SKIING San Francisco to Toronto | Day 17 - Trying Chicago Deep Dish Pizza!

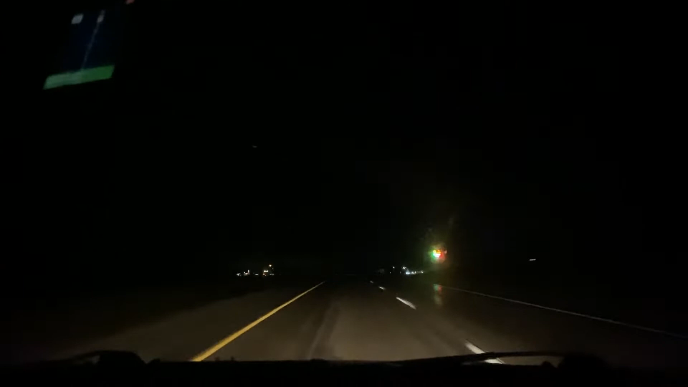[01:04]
They got no street lights, they got no reflectors, it's just the lines and the road. That's all you got. What is going on?